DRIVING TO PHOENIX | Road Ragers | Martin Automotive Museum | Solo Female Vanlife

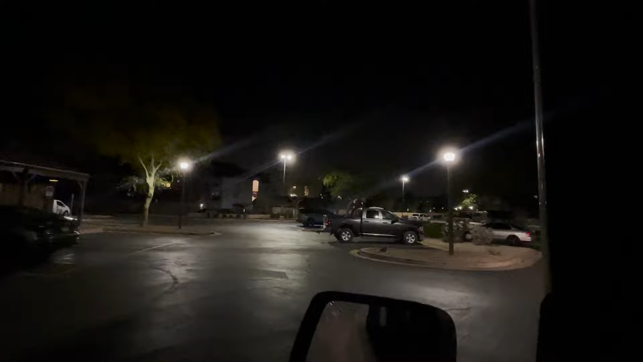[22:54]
I want to park near the road, so I can sleep, there's a big RV there, I think I've been seeing the same people over and over again, but, yeah,